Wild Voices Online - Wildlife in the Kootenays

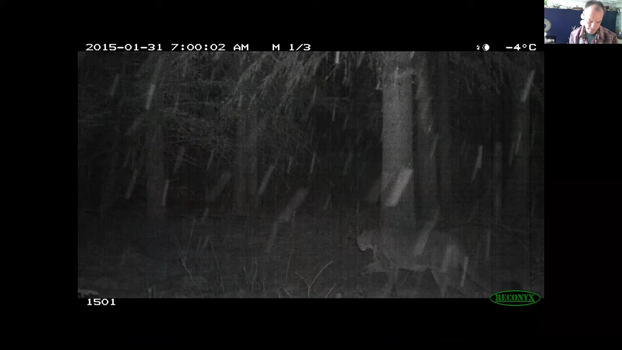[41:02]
The other cool thing that we're doing a lot of, this is my last few slides here, and then we'll get to some questions, and I got a bit more show and tell to do, is these remote camera works. And so you can kind of see just above the tree that this is squaw. And we can guess what squaw is. The biggest of the cats. We're very blessed around the Kootenays. We have all three wild cats. We have squaw. We have Kookney and Bobcat. I don't know the Tanaka name for the real name. So we have, this is Cougar, Lynx, and Bobcat.
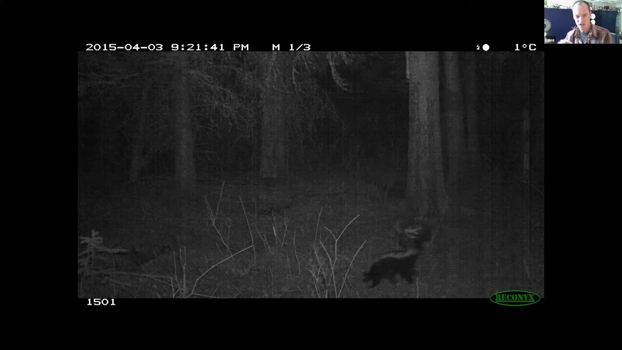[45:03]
to fisher, to skunks and wolverine and badger and minks. There's all kinds of cool little weasel species out there, and they all breed in the Flathead, and most of them breed throughout most of the Kootenays. They're really cool. Remember, here's a wall of
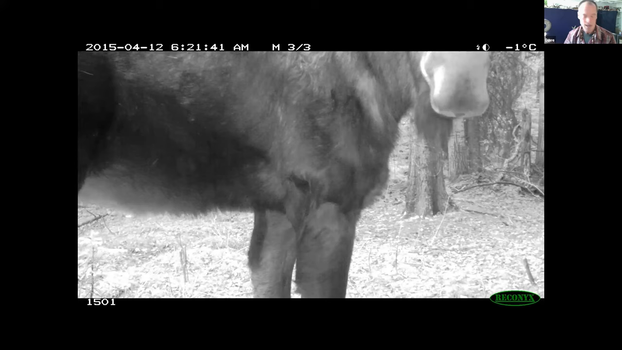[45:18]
Nifnaku, a wall of moose, checking out the camera. And white-tailed deer.
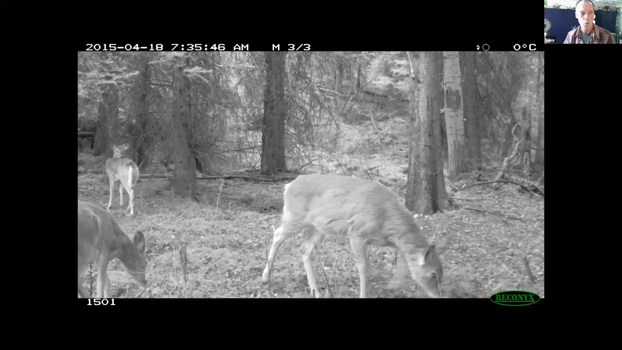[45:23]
White-tailed deer are kind of like popcorn. They adapt really well to humans as well. And so we find white-tail are doing fairly well around here. We don't even count them in British Columbia, to give you an example. We are really careful about, you know, caribou and moose and elk. We try to do inventories, but white-tailed deer, we just say, well, there's lots of them, and they seem to be doing pretty well. Hey, Dave, just a time heads up that it's 10:45 or 11:45. Yeah, thanks, Christine. I'm almost wrapped up here, and then we'll do a little show and tell, and if you can maybe collate a few questions, and we'll try to answer a few questions.
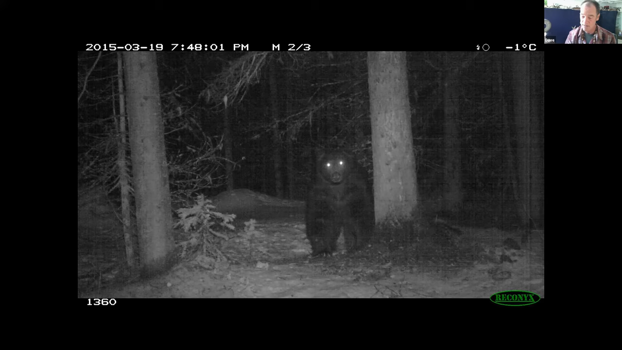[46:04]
and we try to wrap up our winter camera work anyways when the bears wake up. Here is cute little Mayuk troublemakers. They are tough, tough animals. I've been known to chase much bigger animals off. There's some great stuff on YouTube about badgers and or wolverines chasing grizzly bears or wolf packs off of kills.
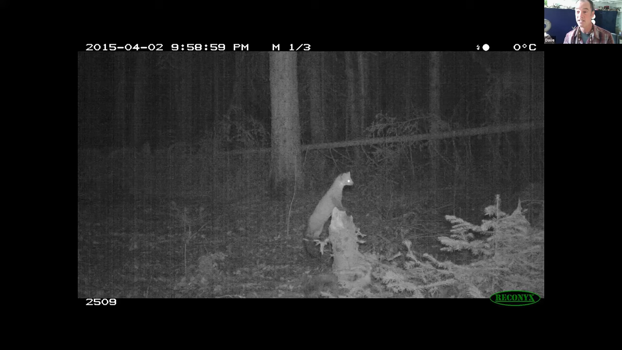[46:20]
They're really tough, the weasel family. And it's very interesting. We have to be very careful with these studies because this is Kakin, the wolf. And every day on this project, I would see Kakin tracks. There's a pack of seven wolves that would work the same roads that I was on. And there was at least seven wolves in that study area, but I got one photo out of 14,000 photos or whatever we got that year, one photo of a wolf. That doesn't mean there's only one wolf there.